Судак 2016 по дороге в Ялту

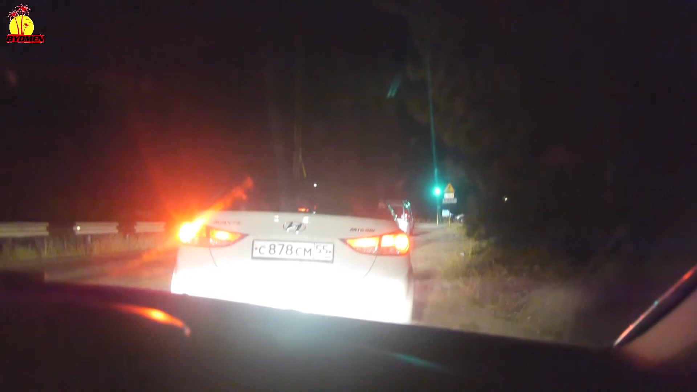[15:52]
Сейчас посмотрим, что там, сколько до ушка. А уж 3 км.
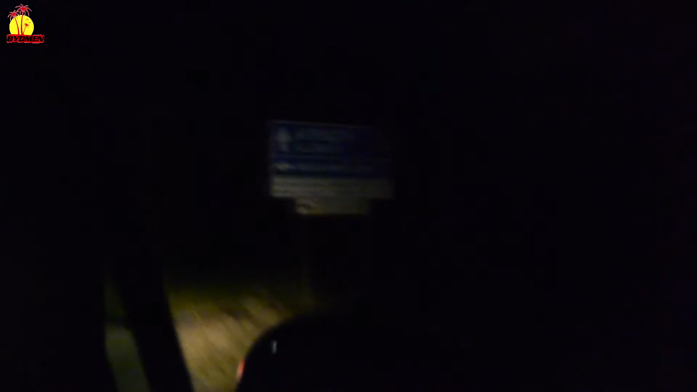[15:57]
А уж осталось 3 км. Я у нас пирог. Направо, да? Жилье море на любой вкус. Сюда.
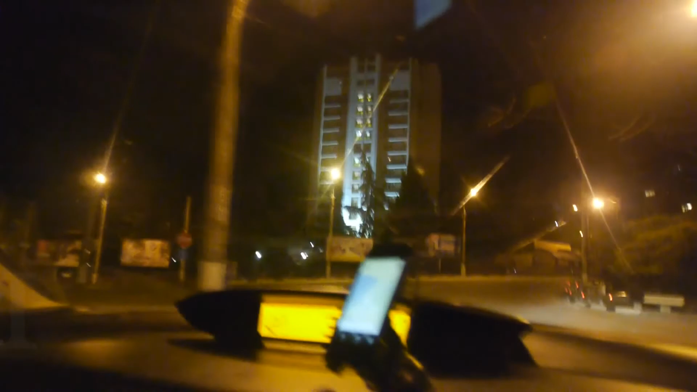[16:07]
Сейчас направо поворачиваем. Приехали в город Аупка. Не Аупка, а Ушта, вернее.